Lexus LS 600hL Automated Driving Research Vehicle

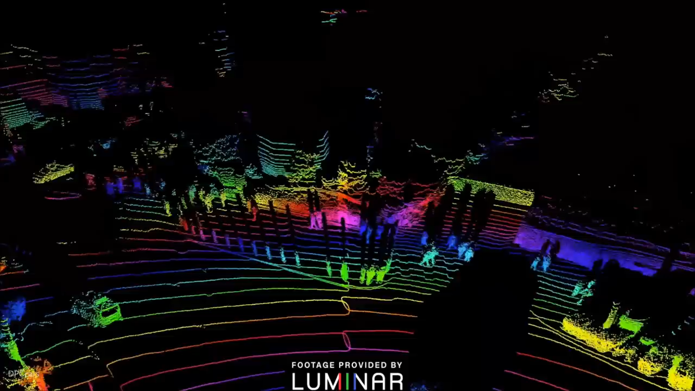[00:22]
We're able to have essentially four of these heads at the 200 meter range and the 4x kind of point density.